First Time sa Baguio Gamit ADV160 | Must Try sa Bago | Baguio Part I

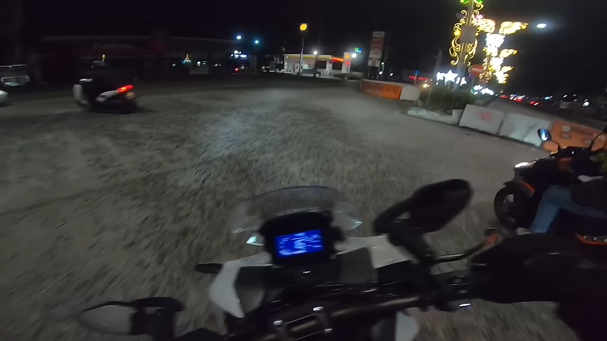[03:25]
Matadaanan ko pala sila James Wow, ganda naman ang ginawa ng San Fernando dito Mga punong ito Ito, part na ito ng Pampanga Gusto-gusto ko ito kasi naku-covered yung road ng trees eh Tapos ginanyan pa nila Oh, diba? Ang ganda, sarap sa mata